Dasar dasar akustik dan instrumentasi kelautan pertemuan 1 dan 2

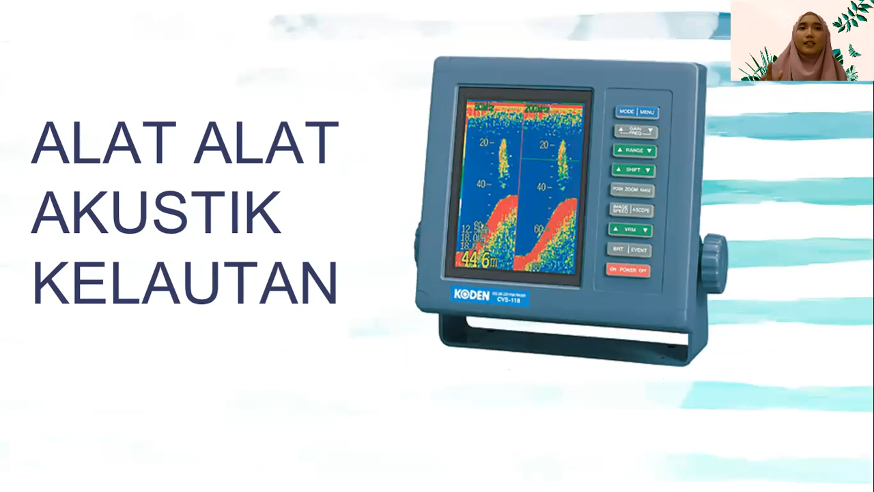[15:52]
ya intinya saling antar mata kuliah yang satu dengan yang lain itu akan saling berkaitan sekarang kita akan bahas lebih dalam lagi mengenai alat-alat ini cara kerja dan lain sebagainya di pertemuan berikutnya akan lebih dalam kalau sekarang saya akan bahas singkat-singkat saja yang pertama ini adalah fish finder ini saya kehalangin gak sih sebelah mana seharusnya ini ini fish finder ini alatnya biasanya dia digunakan oleh nelayan ataupun yang hobi memancing pokoknya yang ingin mencari mendeteksi
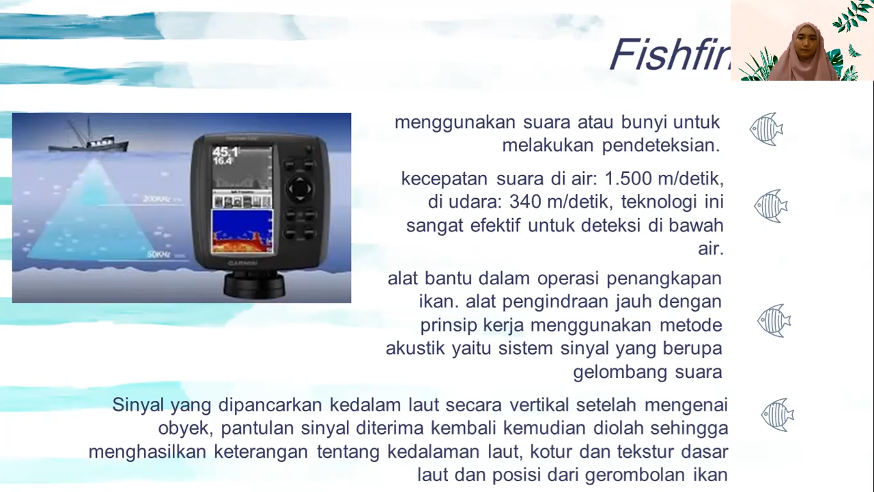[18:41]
siap untuk diambil dan gerombolan ikan yang mana mau diambil itu bisa ditentukan dengan mudah menggunakan fish finder ini jadi itu ya ini sangat memudahkan terutama untuk peran nelayan yang kedua adalah sonar jadi sonar ini terletak singkatan dari sound navigation and ringing